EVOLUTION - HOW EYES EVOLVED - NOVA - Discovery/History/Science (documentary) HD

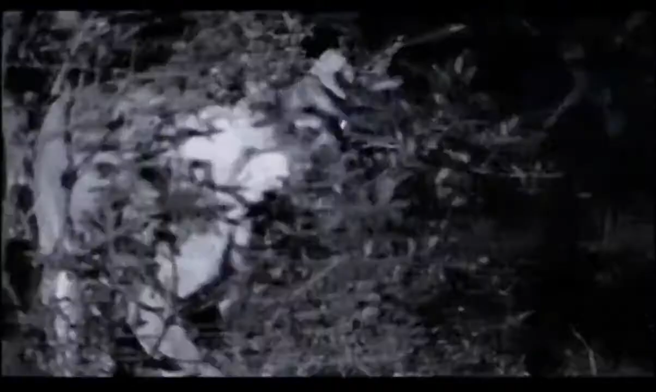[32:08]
evolved another way to boost their nocturnal vision.
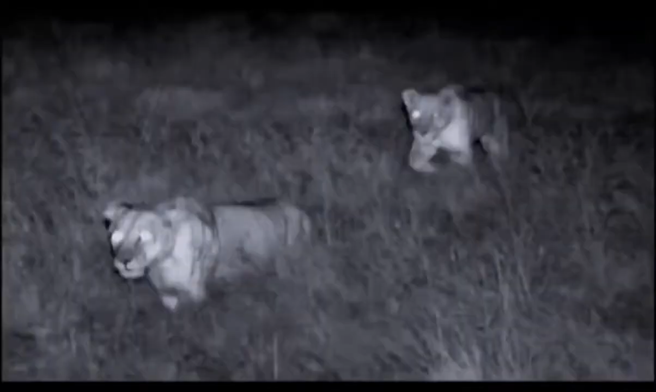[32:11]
A staple in fables and fairy tales, glowing eyes have haunted children for centuries.
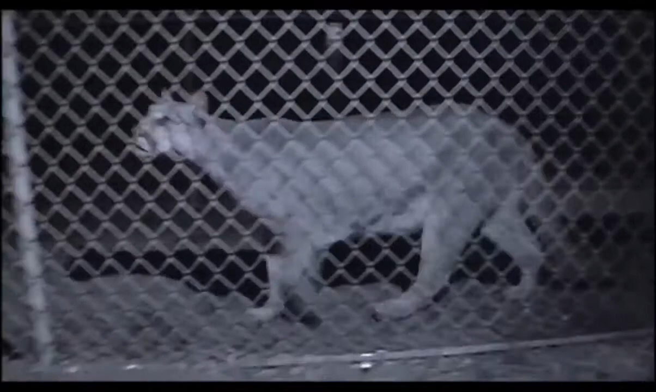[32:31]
Even, you know, without this kind of light, they know when we're coming and they know who's coming. Eyeshine functions as more than a mere scare tactic. It's an adaptation that has made cats spectacularly successful night hunters.
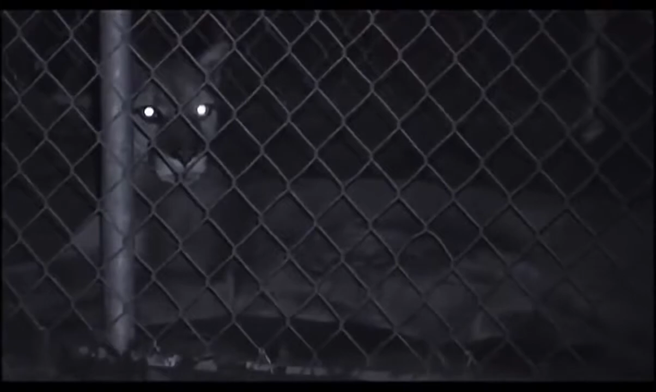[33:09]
The source of the eyeshine is buried deep in the anatomy of the cat's eye.